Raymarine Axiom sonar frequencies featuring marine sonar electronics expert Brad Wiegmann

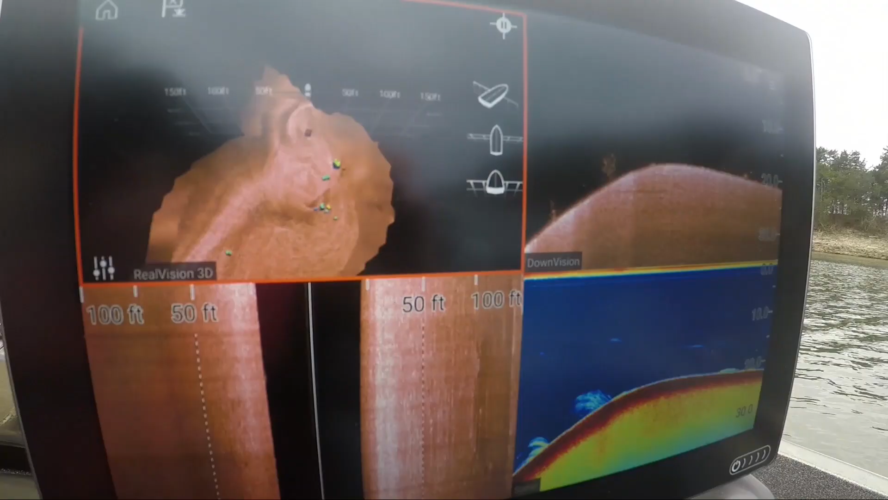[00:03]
Raymarine has really made the Axiom a very user-friendly unit and it all starts with frequencies.
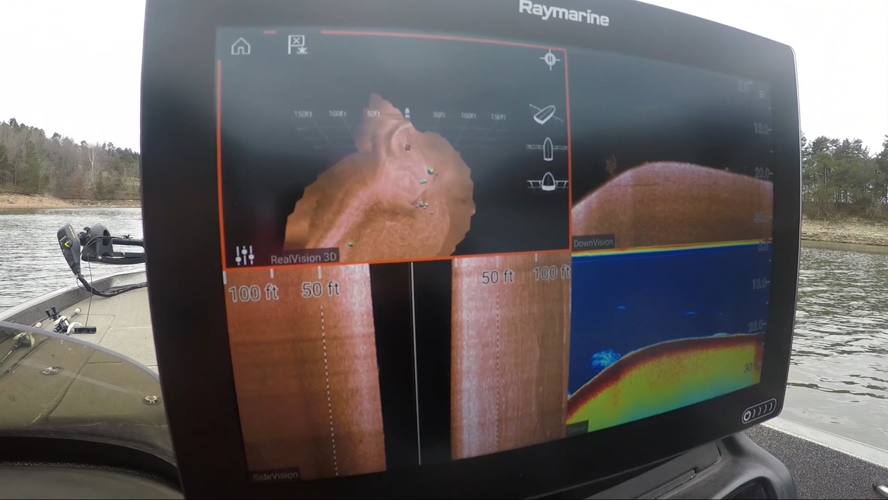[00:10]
So you don't have to know what the frequencies do or what you need to set it at.
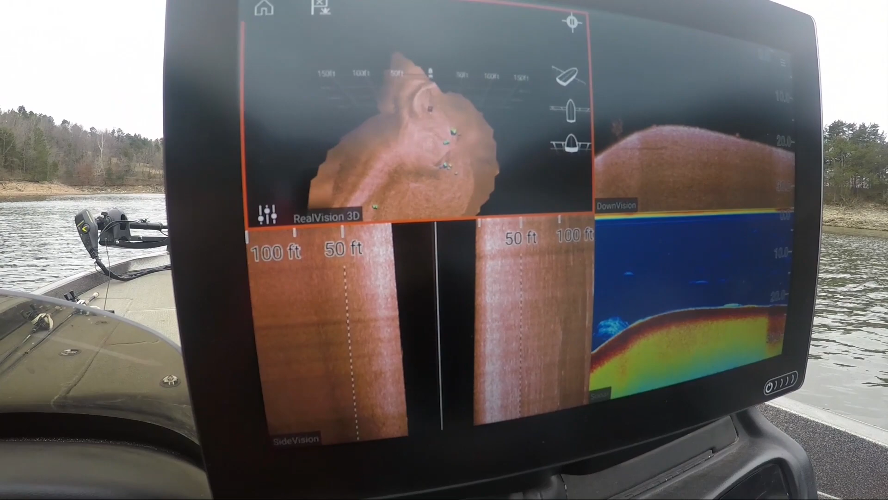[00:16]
The Axiom is already preset when it comes to you so when you
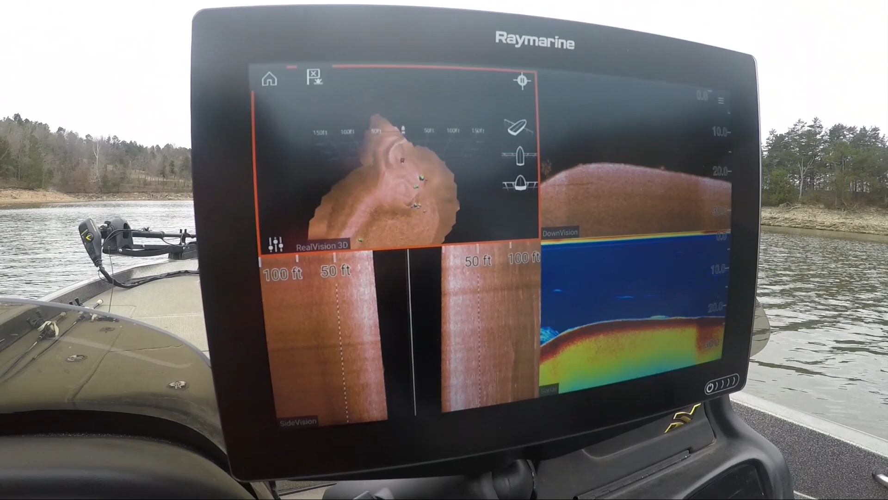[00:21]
pick one of the apps then you're gonna see what it does.
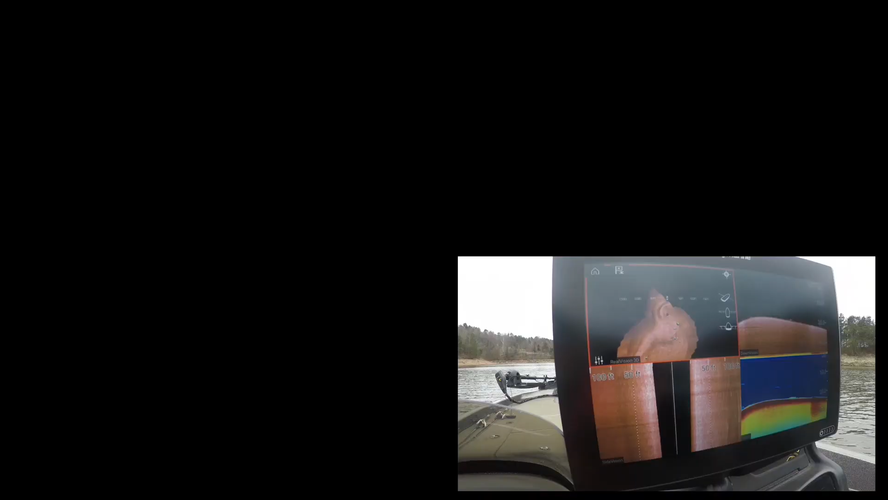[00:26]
In down vision, side vision, and real vision they all broadcast across 320 to 380 kilohertz.
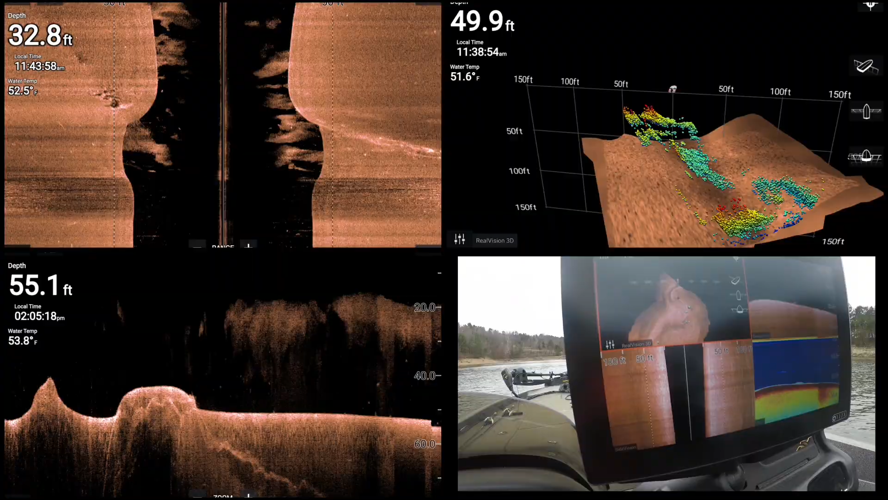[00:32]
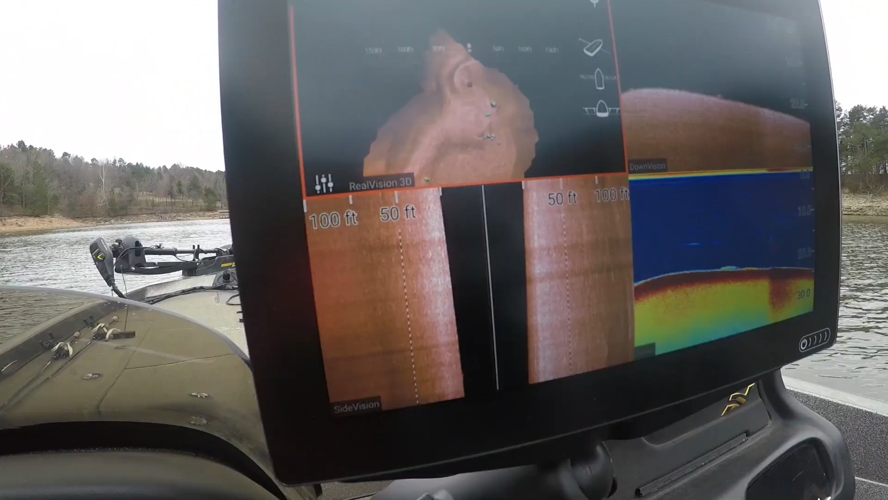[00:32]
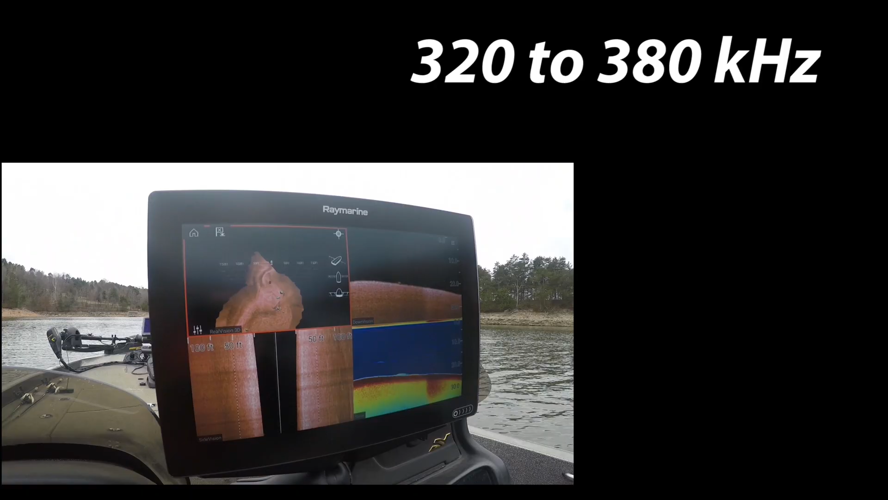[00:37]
It's preset so once you go to one of those screens it's going at that frequency.
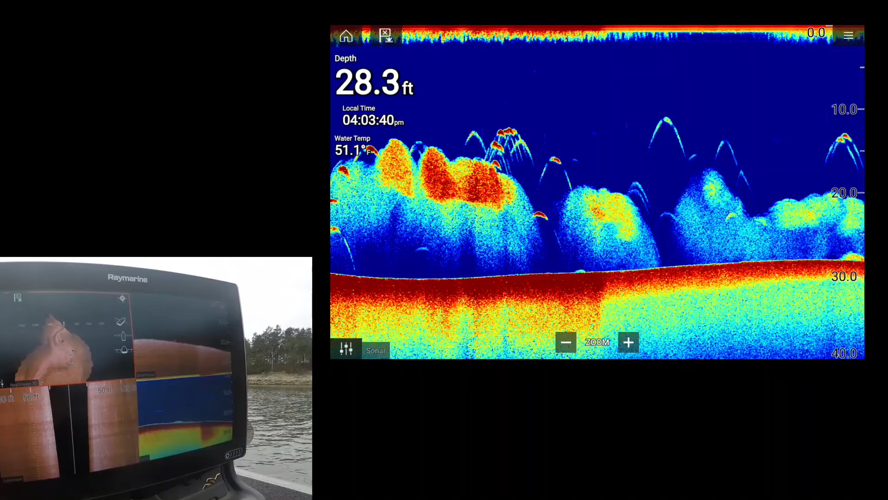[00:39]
On screen: depth 28.3 ft
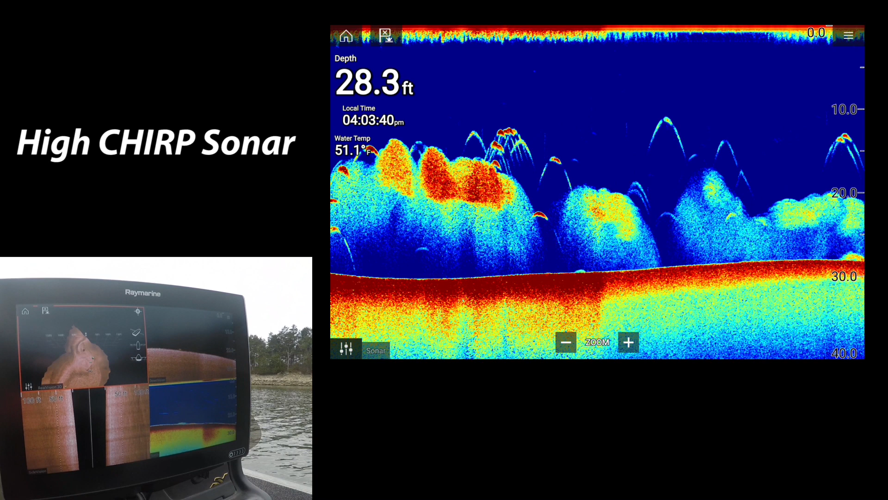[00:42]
On screen: depth 28.3 ft
Now the conical high chirp sonar it broadcasts at 170
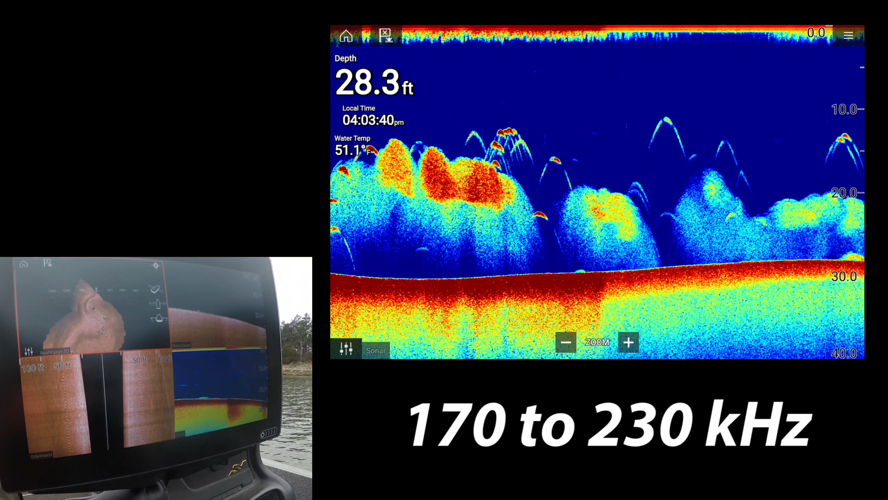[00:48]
On screen: depth 28.3 ft
to 230 kilohertz so when you pick and select
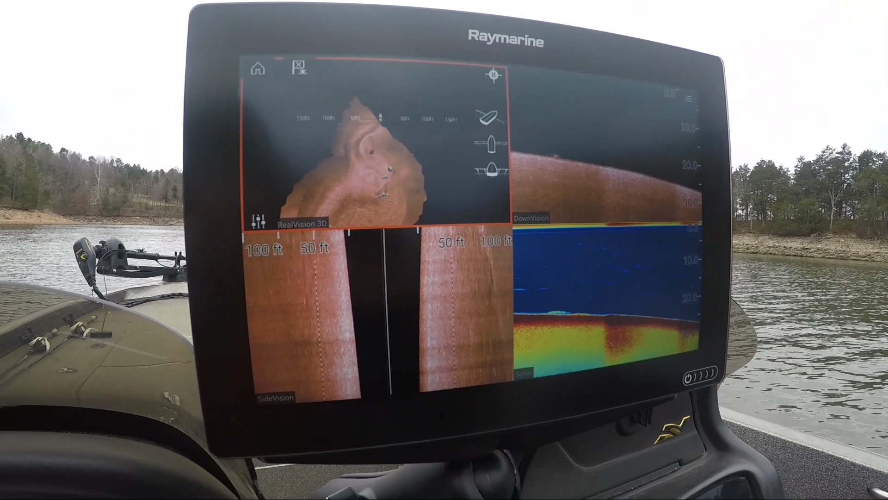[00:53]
one of the apps that you can see in there whether it be the conical cone,
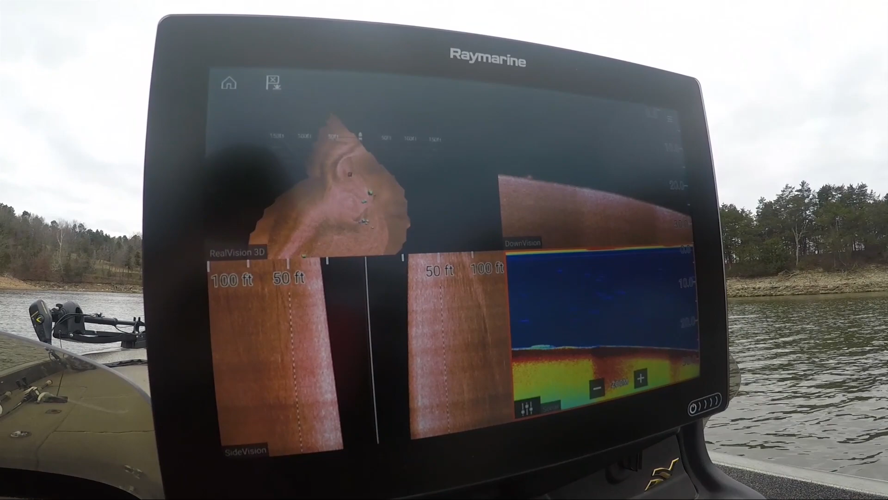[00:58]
the high chirp sonar, or down vision,
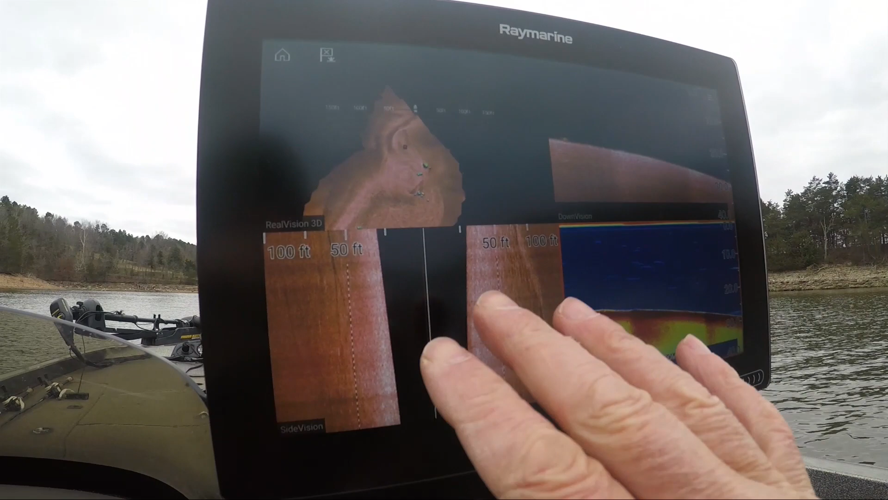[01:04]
side vision, or real vision that's what you're gonna get.